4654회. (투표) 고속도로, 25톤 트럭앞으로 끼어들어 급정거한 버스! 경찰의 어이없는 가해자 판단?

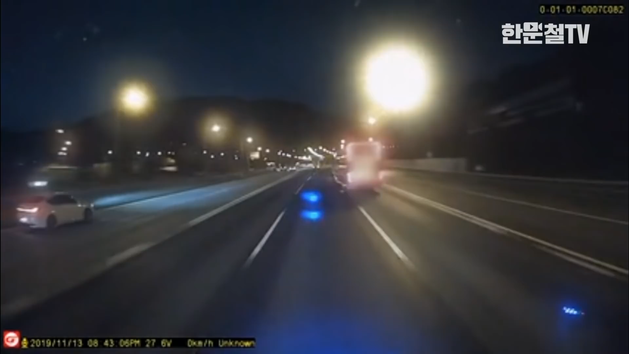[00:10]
버스가 들어오더니 멈추네요. 허허. 버스가 뒤에서 내가 앞에 가고 있었는데 들어와요. 축 앞으로 가요. 내 앞으로 들어와요. 이럴 때 무슨 생각이 듭니까? 아, 버스가 그 앞으로 들어와서 미안해요. 쏘리, 쏘리. 그렇게 생각하죠.